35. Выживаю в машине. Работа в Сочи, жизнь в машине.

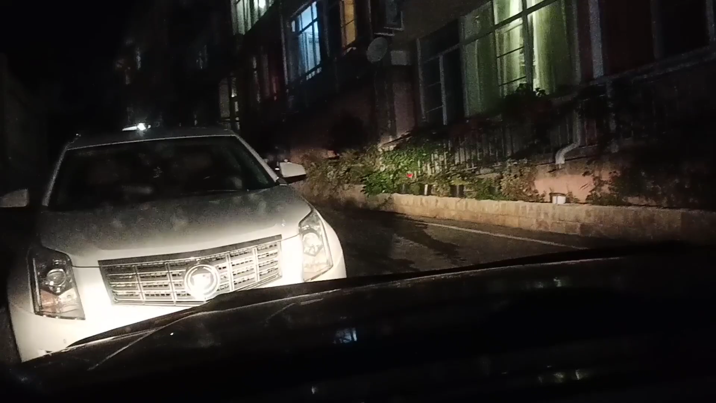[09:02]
Вот так вот здесь эти горные дороги.
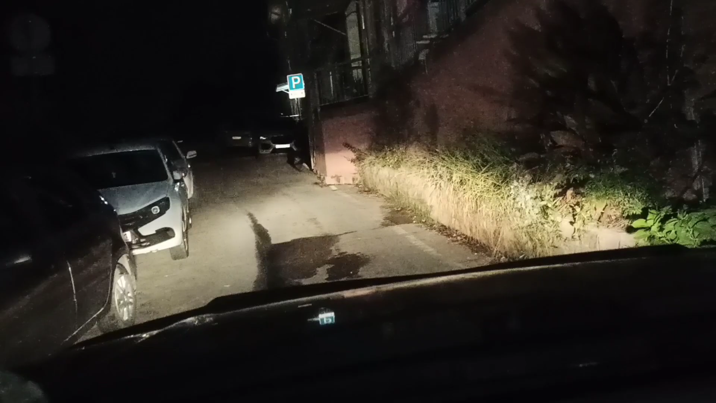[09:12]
Это, конечно, жизнь какая-то какая-то.
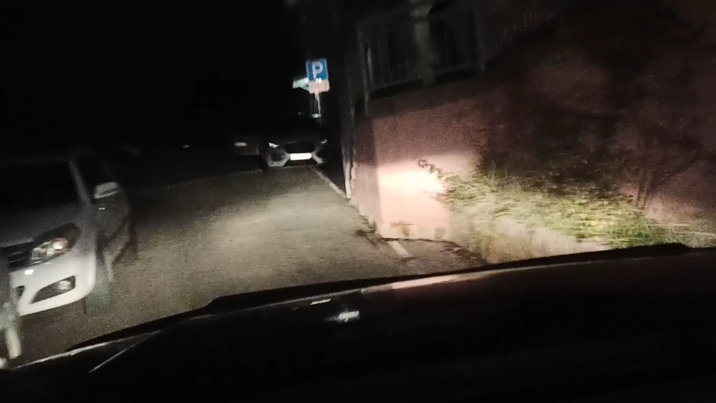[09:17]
Не привык я к такому.
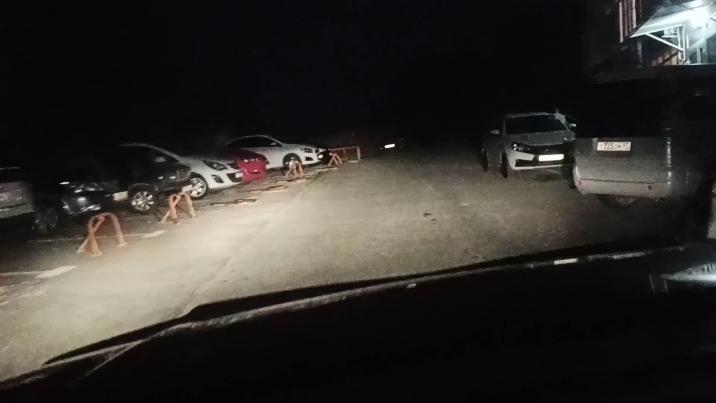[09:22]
Здесь вот нужно где-то будет сейчас найти место для разворота. Вот, наверное, нет, здесь. О, и туда я не поеду, там что-то высоко.